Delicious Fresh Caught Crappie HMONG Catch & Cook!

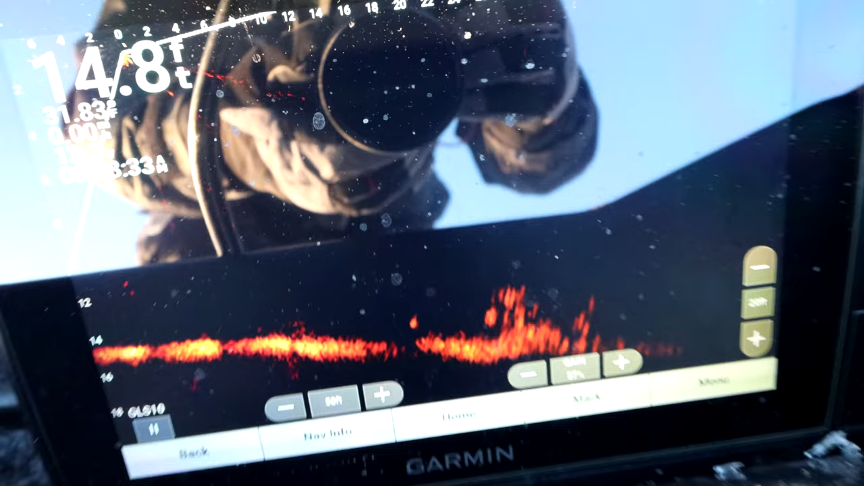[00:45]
On screen: depth 14.8 ft
And if we see fish like that, we will have Jordan go and drill and drop his unit.
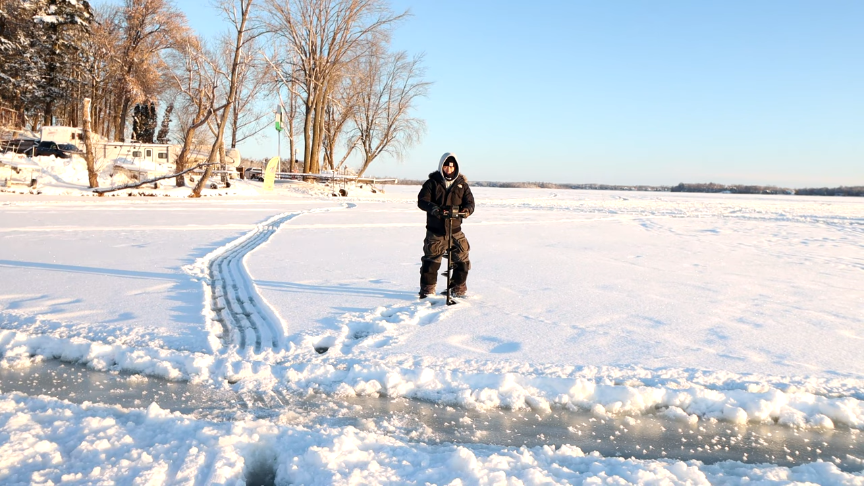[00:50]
Right here, huh? Yeah. We'll drill a hole like that, drop the flasher down, try to catch some fish. That's pretty much the game plan, guys.
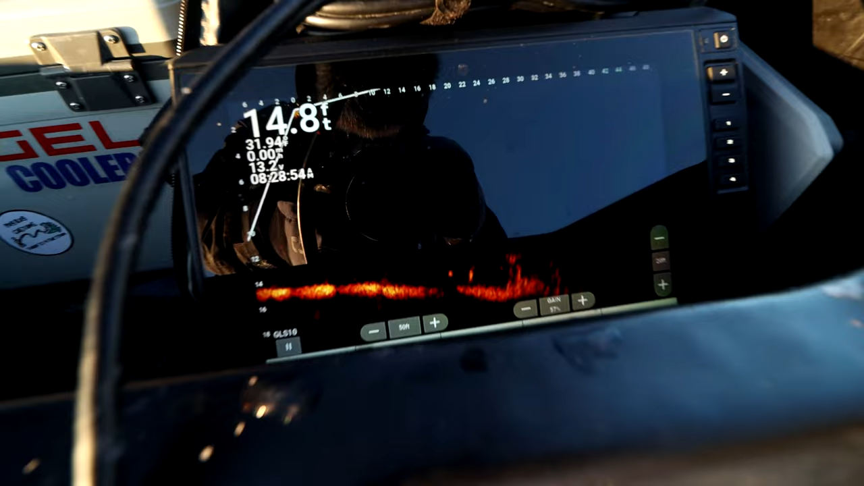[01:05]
It is like freaking -2 out here. Dropping it in the hole.